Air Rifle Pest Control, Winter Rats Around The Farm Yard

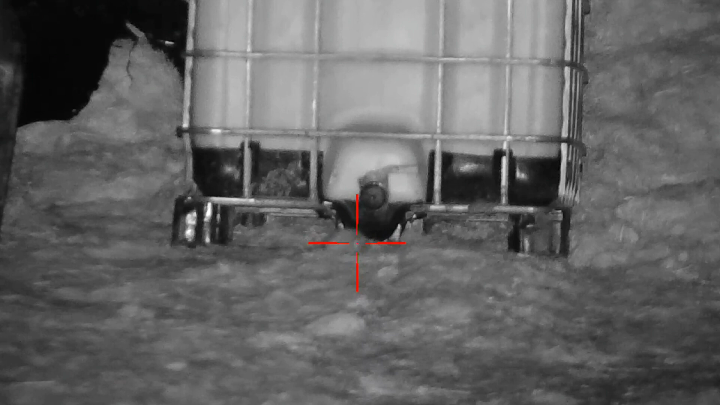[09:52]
It's just the body's shooting down. It is in slow motion. The pellet flew through and dropped it on spot.
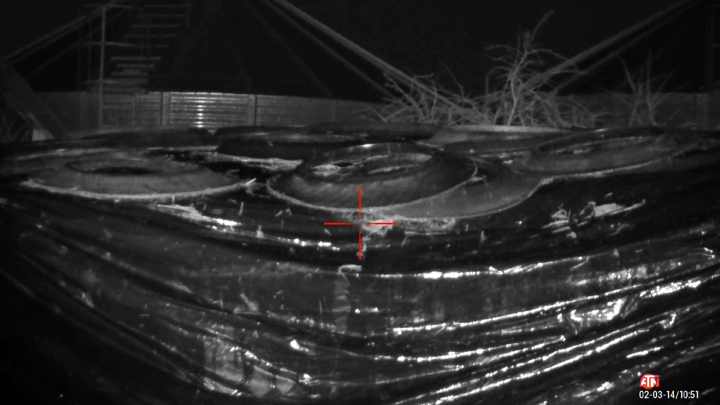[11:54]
Nice true shot. Drops it on the spot. Not even a flick or a movement.
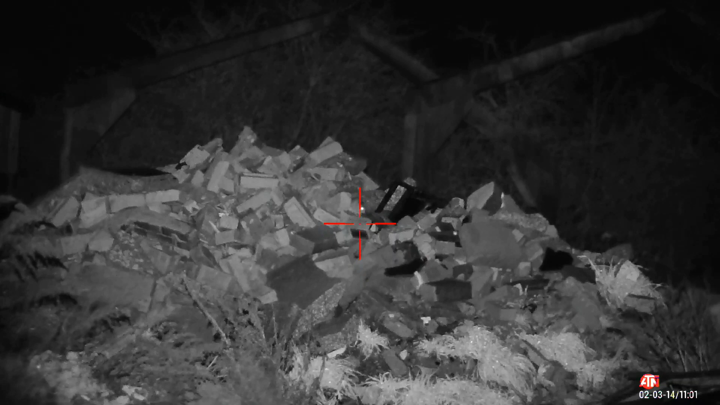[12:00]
There's another youngster. High body shot. But they're jumping around. He's in slow motion.
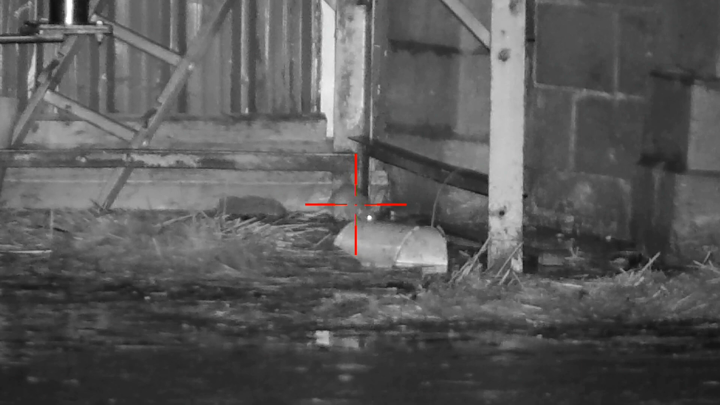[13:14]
It's just still laid there. Now this was the last rat at evening.
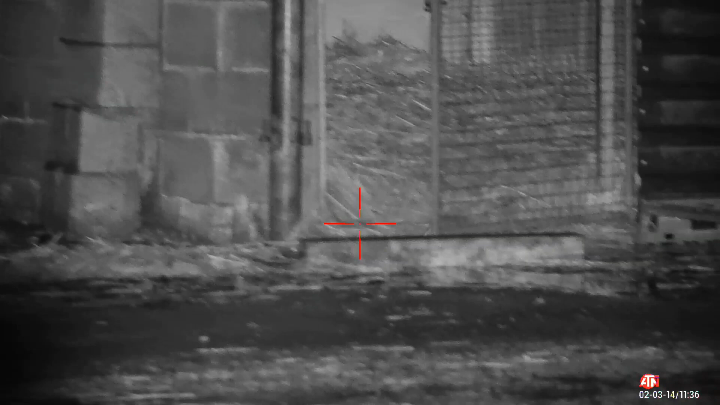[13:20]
A little bit of a run around. Because under that crate. I managed to pick my shot well.